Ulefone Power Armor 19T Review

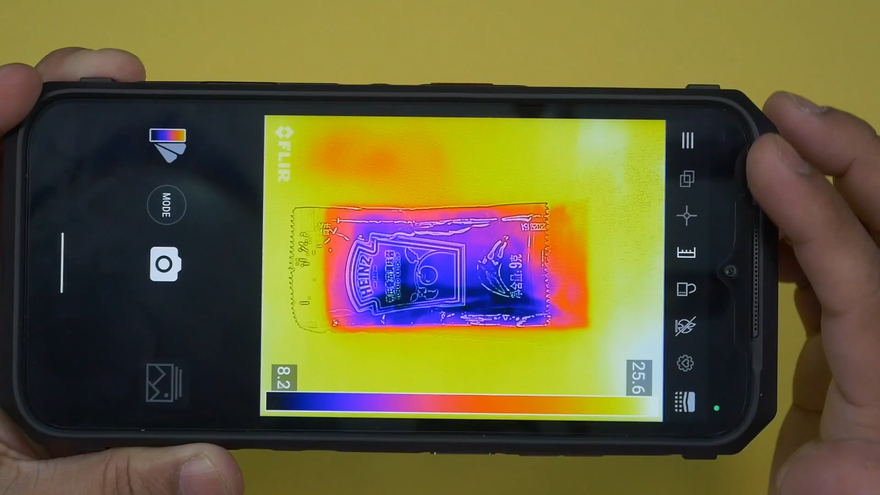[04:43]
can check the temperature we can check a lot of things and there is a heat map from the colors of the heat map we can easily read which one is warmer and which one is colder
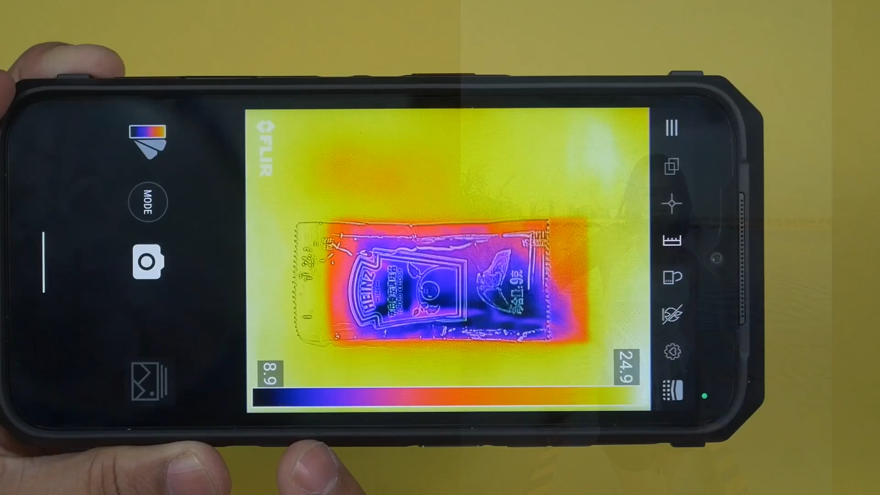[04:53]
okay I have tried to take photos side by side using this 108 megapixel main sensor along with some other mid-range smartphones